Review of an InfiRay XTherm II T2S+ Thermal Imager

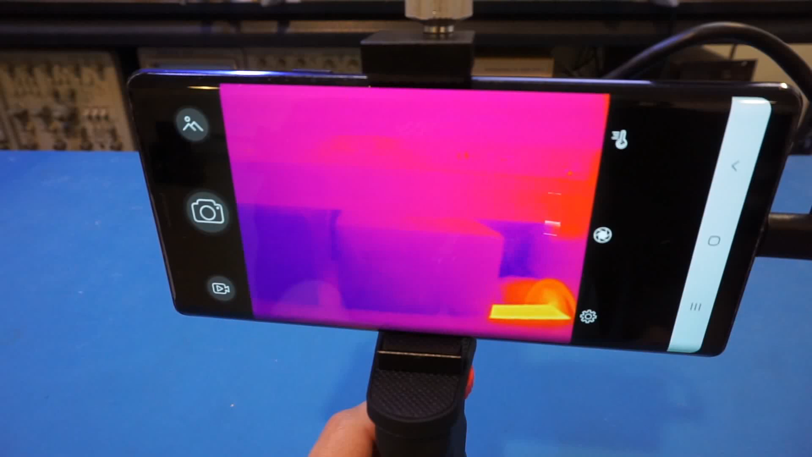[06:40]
Now, most of my lab equipment in the background are currently off, so you can't see too much going on there. But you can see that bright spot, that's actually the isolation transformer that is currently on.
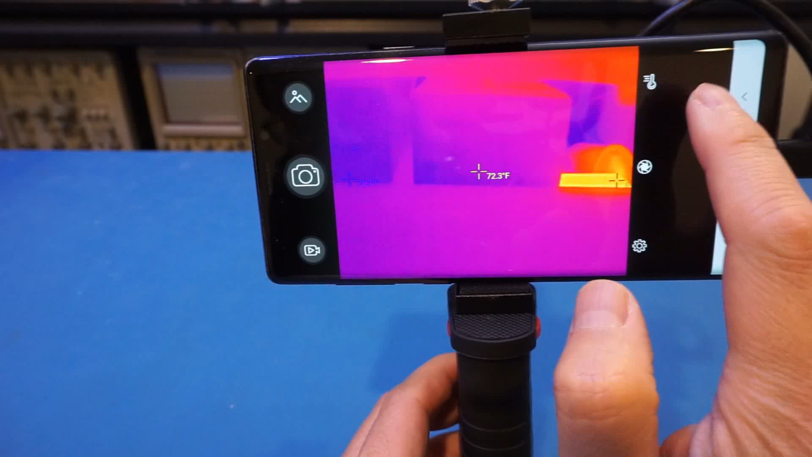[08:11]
On screen: spot 72.3°F
For example, you can click on the temperature button here, and you can add your markers. It will automatically detect the hot spot, the cold spot, and also the center temperature. And of course, you can come back here to change a different detection mode. And you can also use the middle button here to adjust the shutter.
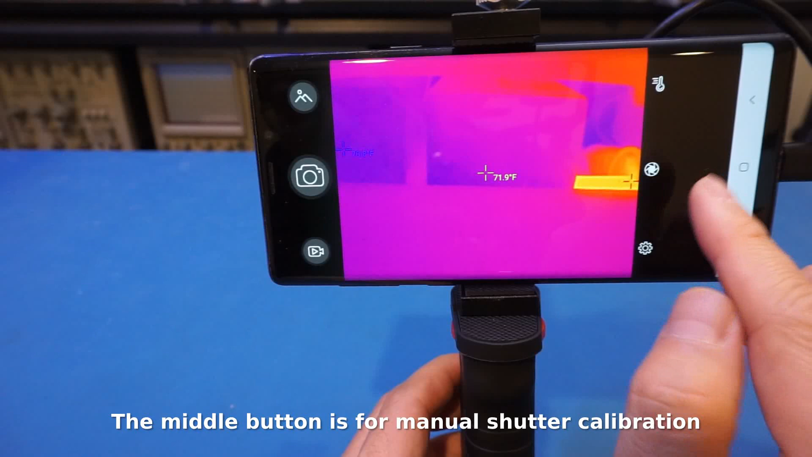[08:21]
On screen: spot 71.9°F
So if you listen carefully, you will hear the shutter clicking when I click on this button here. And that is for the shutter to calibrate.
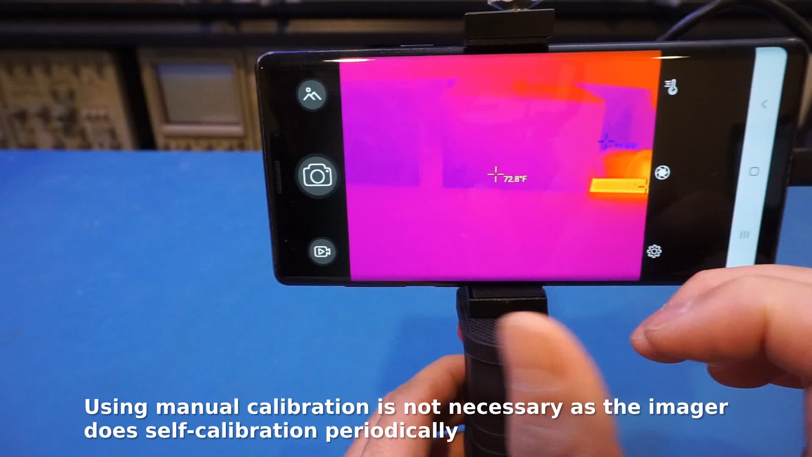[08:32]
On screen: spot 72.8°F
That is very typical for these kind of UFPA sensors. Next, let's move on to the settings.
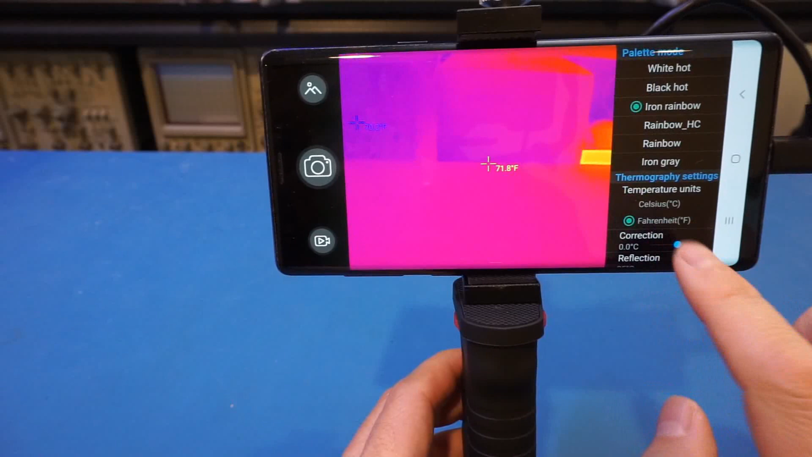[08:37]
On screen: spot 71.8°F
And we do have quite a few settings you can select from, which is something you would expect. Now, from the palette mode, I selected the iron rainbow. That's my favorite. Of course, you can adjust them accordingly based on your personal preference.
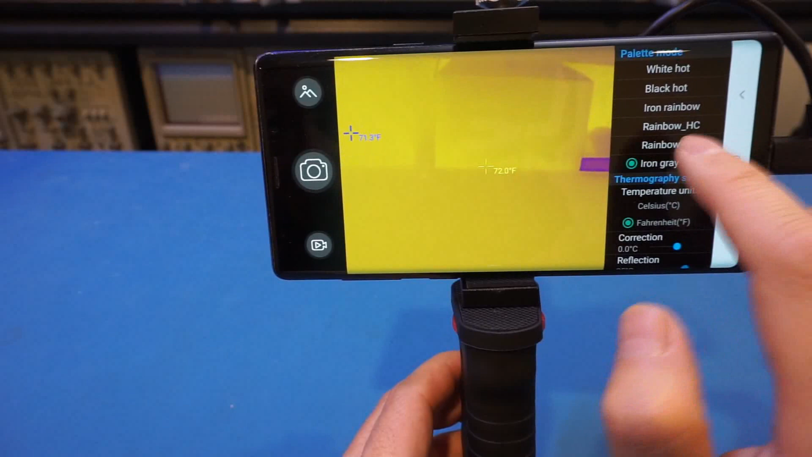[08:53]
On screen: spot 72.0°F
And any of these would work just well. We also have the temperature units. I currently set it to Fahrenheit. And of course, you can enter some of the correction factors. For example, ambient temperature and everything else, humidity and emissivity. As we mentioned earlier, different objects have different emissivity. For a black body, that's one and everything else is less than one. So that is something if you want to have a very accurate temperature reading,
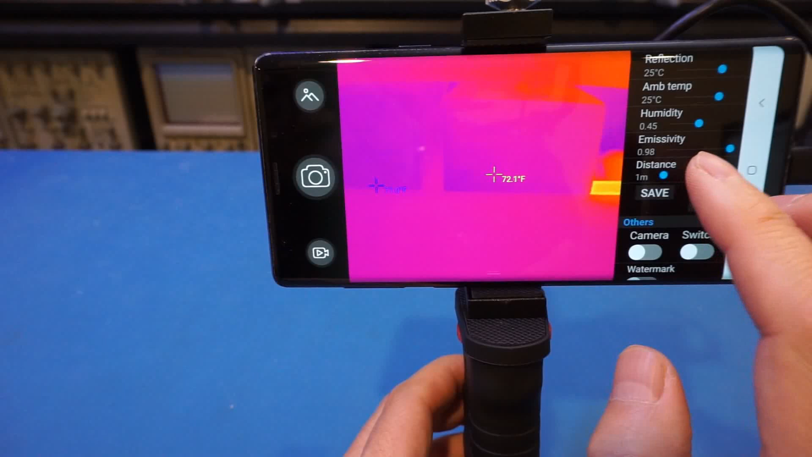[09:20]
On screen: spot 72.1°F
you need to adjust that emissivity to match the material you are currently measuring. And their distance, I'm not sure what that is, because clearly my hand, you can see that it's fairly in focus.
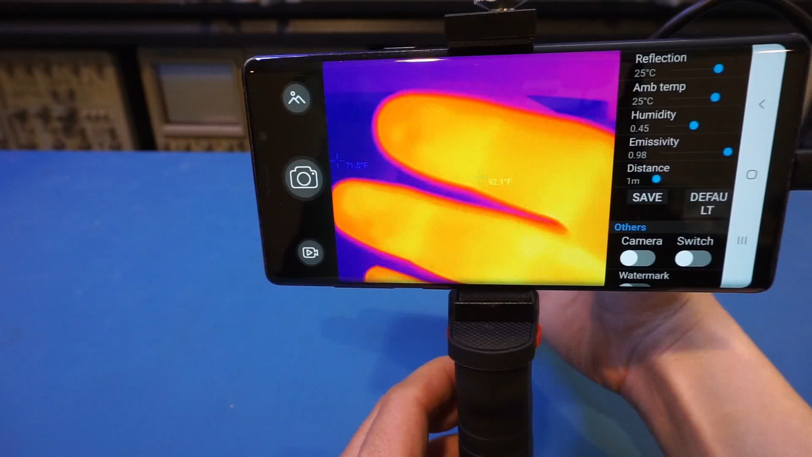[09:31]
That is only a few centimeters away. So not entirely sure what that distance is. Perhaps that distance has something to do with testing the temperature.
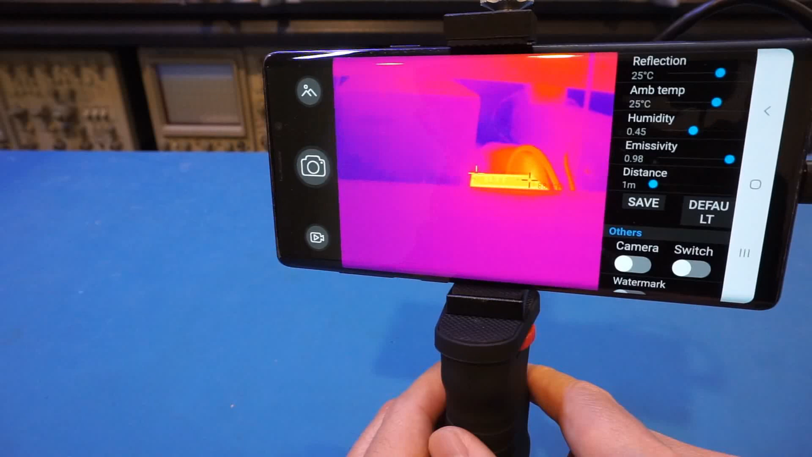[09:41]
I'm not entirely sure. But everything else, you can also, by the way, there is a camera in camera. And let me just turn it on. So you can see, we do have this camera on the side. Of course, right now, the view is blocked by the cable. And we can turn it off by the look of it. This is definitely a glitch in the software. As you can see now, it's turned off, but I can't turn that image off.
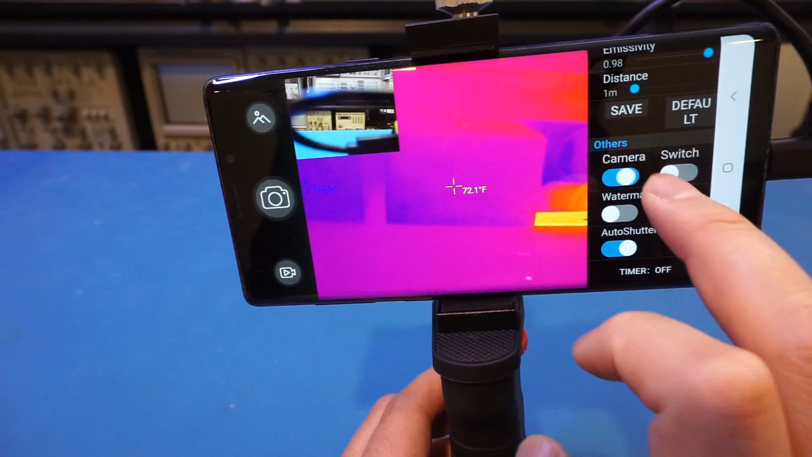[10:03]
On screen: spot 72.1°F
Anyway, so here are the basic settings of this camera app. Now, the app has a little more to be desired. I just restarted the app. I noticed that the marker is gone. So I had to press this and re-add in the marker. Now, every time I restarted the camera, I noticed that these are not saved.
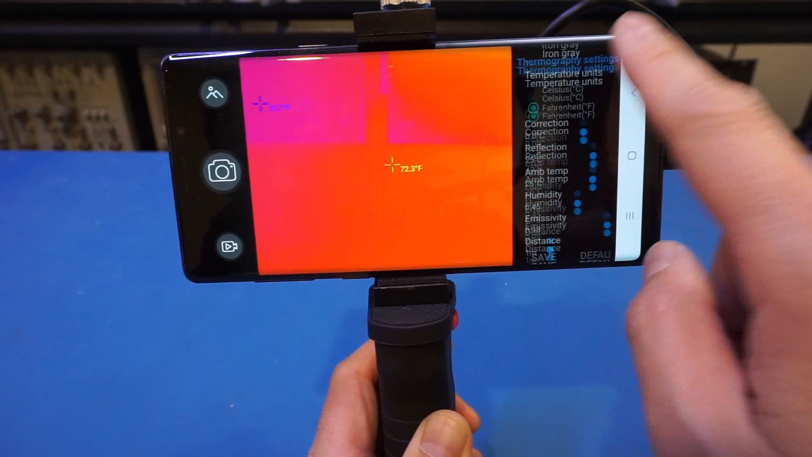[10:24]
On screen: spot 72.3°F
So even if I come here, for example, I come to say, save, I would assume that saved the setting, but it doesn't. So if I go back here, you will see that the temperature measurement is gone. So I have to add them back. Anyway, that's just some minor annoyances here. And with this app, you can also take pictures and videos, which is fairly standard. We will take a look at those later as well. So the first thing I wanted to look is this Arduino board.
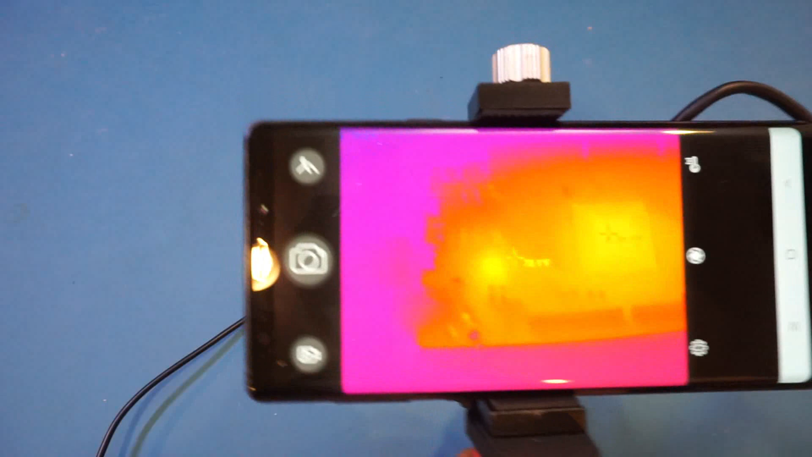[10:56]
I have the power on for a while now. And you can see, wow, right now, this is actually very clear.